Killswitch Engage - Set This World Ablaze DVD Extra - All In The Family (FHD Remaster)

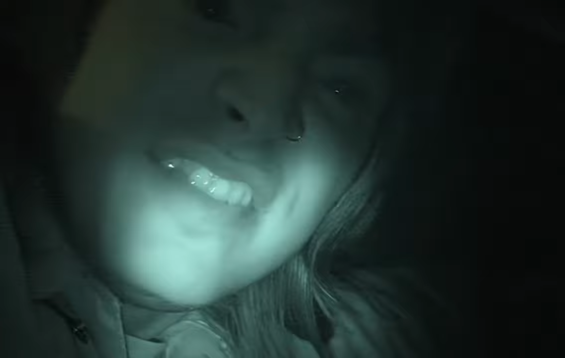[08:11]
When I found the elusive drummer, Hazelette, dying, he's in his natural habitat, fast asleep. Oh, isn't he a beaut?